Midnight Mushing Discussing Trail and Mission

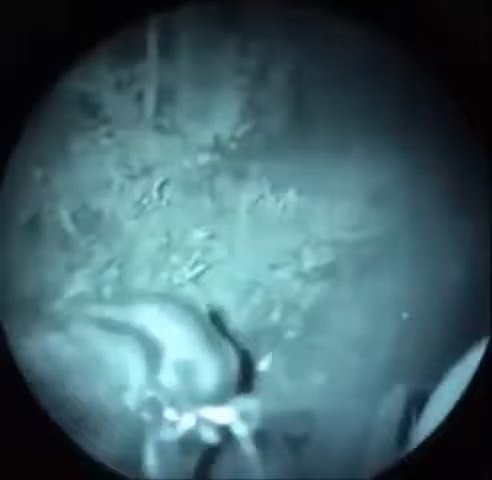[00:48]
trail's a great surface it seems to be actually dirt maybe
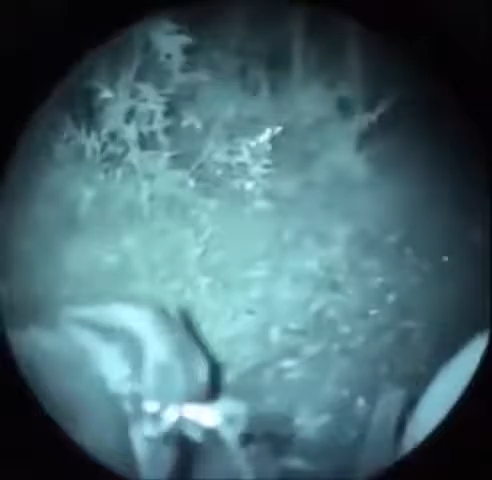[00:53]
a little bit of stone mixed in there light stone great for the dog's paws